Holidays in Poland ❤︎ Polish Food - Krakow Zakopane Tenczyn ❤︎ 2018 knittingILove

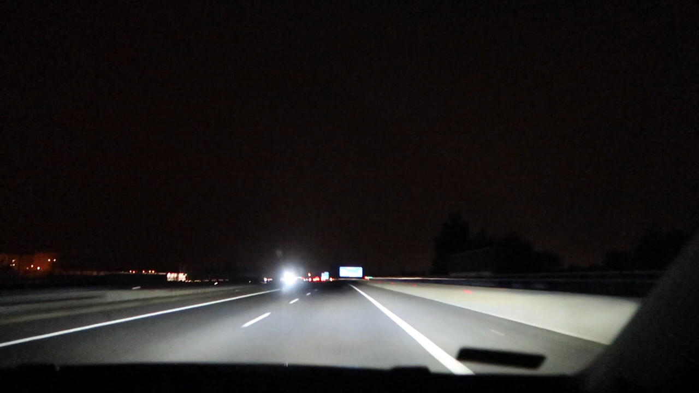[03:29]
Let's see, can I still read in Polish? So we have Katowice, Wrocław, Jędrzechowice. And then we have Katowice, Oświęcim, Balin. And Oświęcim is Auschwitz, actually. That was the name given by Germans. So we're going towards that area. We're going towards Oświęcim. As you can see, we're going on the right.